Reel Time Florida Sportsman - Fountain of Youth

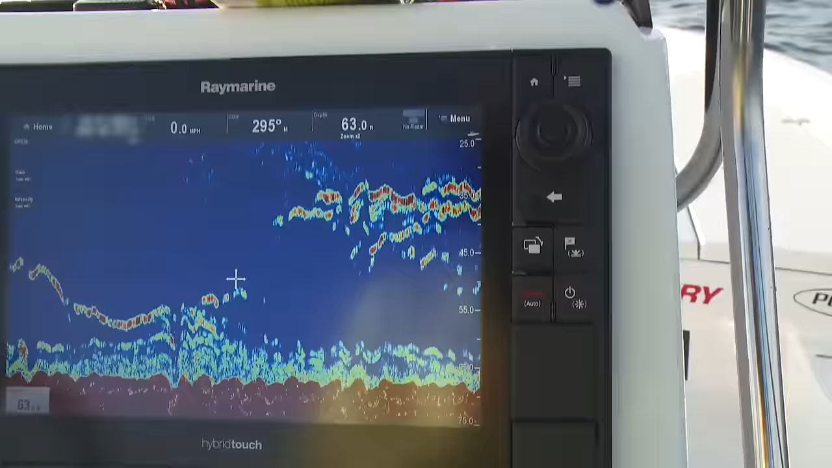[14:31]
On screen: speed 0.0 mph
What do you think? Just, we're marking the bottom. It's lit up on that Ray Marine. Yeah, we gotta drop some jigs down and see if we can bring the snapper up to the surface. And they'll come right up to the top.